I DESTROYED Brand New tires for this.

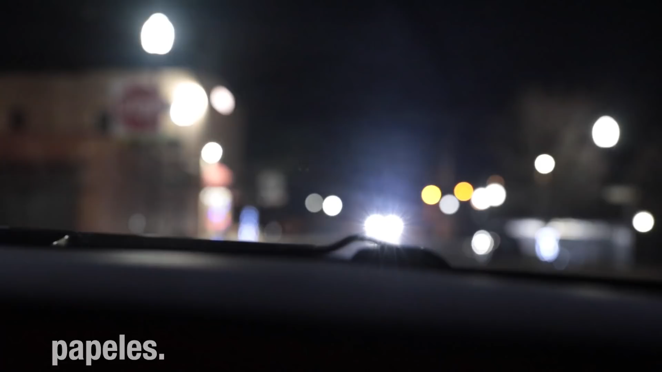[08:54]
There's a cop right here. Hey, there's an RPD coming down here.